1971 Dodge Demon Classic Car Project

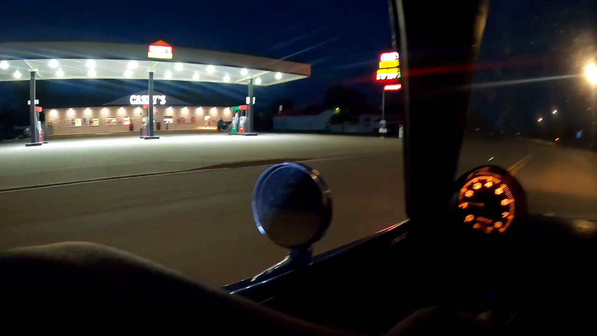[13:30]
it's got dual exhaust that dumps off just behind the passenger seat it's also got header dumps on it those are closed right now i can't imagine if they were open what it would sound
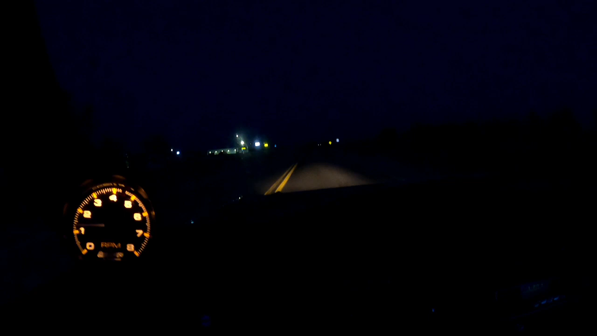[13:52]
there we go we're in drive so far so good it's nice and smooth i'm going to shut the camera down and we'll turn it on and get back to our destination